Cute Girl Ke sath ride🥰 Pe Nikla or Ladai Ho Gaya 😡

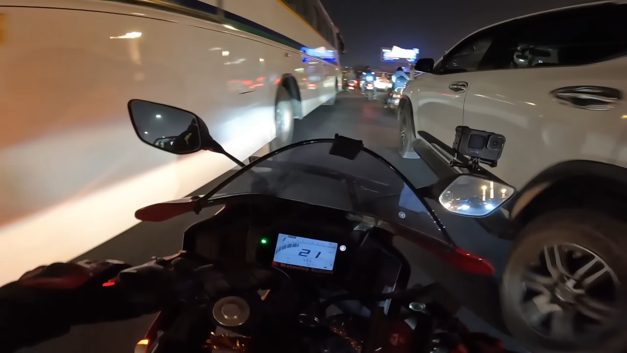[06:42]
तो भाई अभी हम लोग हाईवे आ चुके हैं, दिल्ली मेरठ हाईवे। इस बहन अनपढ़ जाए, इंडिकेटर दे देना, इंडिकेटर दे, इंडिकेटर तो दे दो।
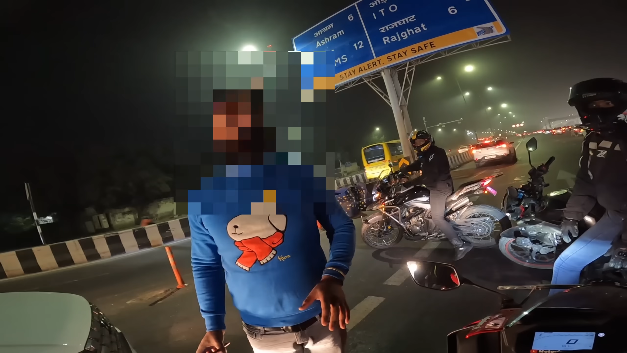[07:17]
अरे भाई तो पीछे वाले की तो देख लेना, चौड़ा होके आ रहा तू।
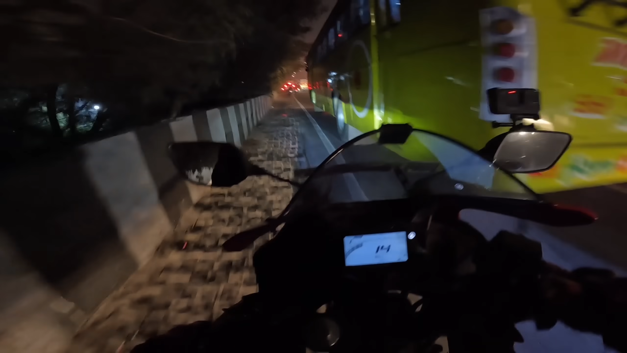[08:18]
लंबा चौड़ा जाम लगा। कैसा लग रहा है क्यूट गर्ल आपको, मजा आ रहा है?
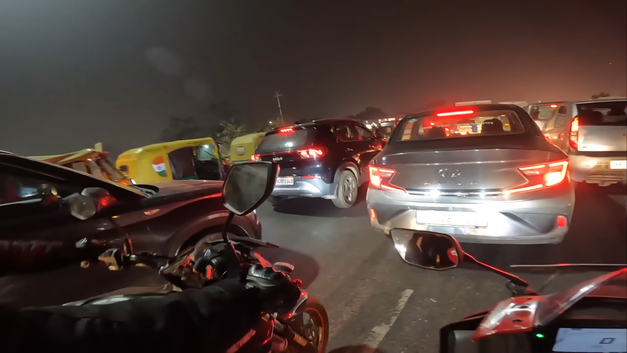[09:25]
भाई यार देख रहे यार कितना लंबा चौड़ा जाम लग रहा है। सुविधा का लेके आओ, फटाफट चीज सिल जाएगा। देख रहे कल गोली दे रहा
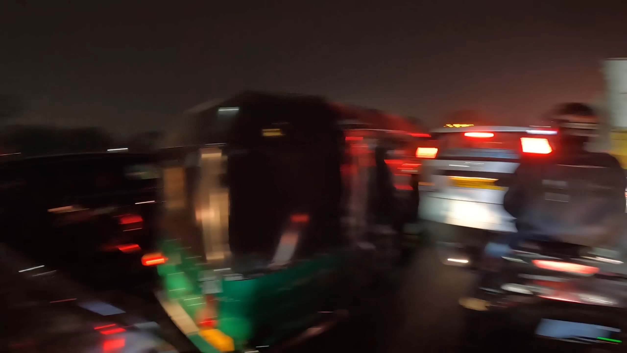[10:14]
ओ भाई ट्रैफिक ट्रैफिक, इसीलिए गाइस हम ना दिल्ली बहुत कम आते हैं, क्योंकि वी डोंट लाइक दिस ट्रैफिक।